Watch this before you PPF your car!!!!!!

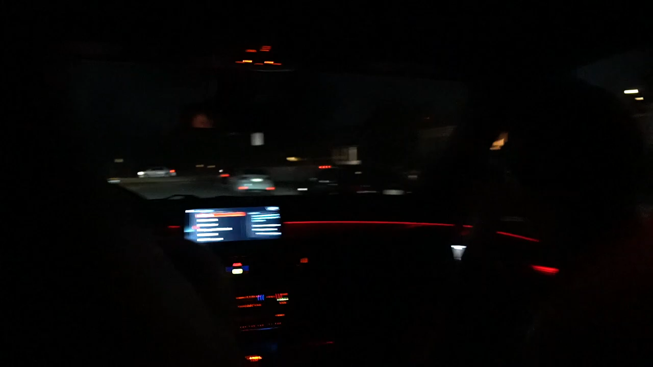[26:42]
Bro, this car is insanely fast. That's pretty sick. Red interior. Ambient lighting, 700 horsepower. The girls like it. Faster than your GTR. I thought you were about to take the red. Maybe we should put our seatbelt on. Maybe. That'd probably be the smartest thing.
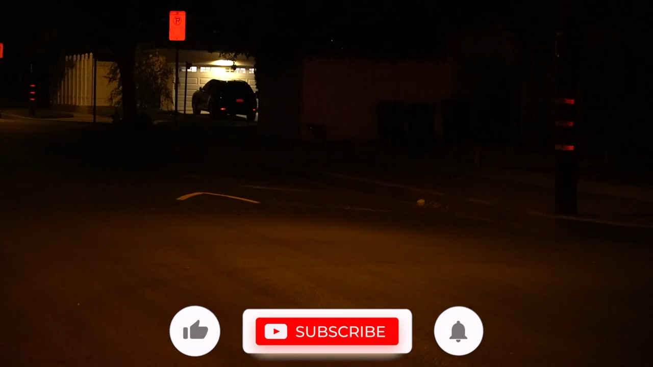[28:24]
Right, is it? It's a coyote. Oh my god. Bro, it is, right? Yeah, it's a coyote. Yeah, yo, thanks for stopping by. Thank you. Likewise.